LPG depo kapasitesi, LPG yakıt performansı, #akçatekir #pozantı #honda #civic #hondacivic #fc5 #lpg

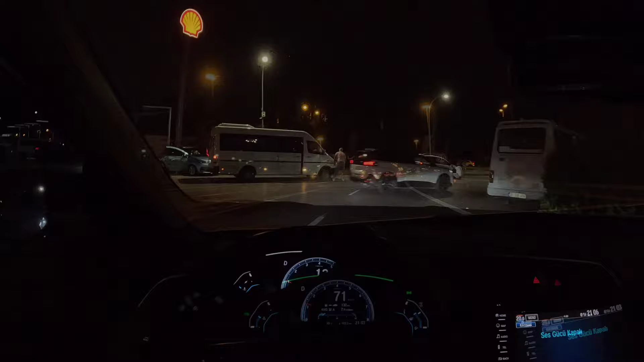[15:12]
arkadaşlar, uzun bir yolculuktan sonra yine aynı petrole ve aynı istasyona şu an gireceğiz ve depomuzu tamamen fulleyeceğiz.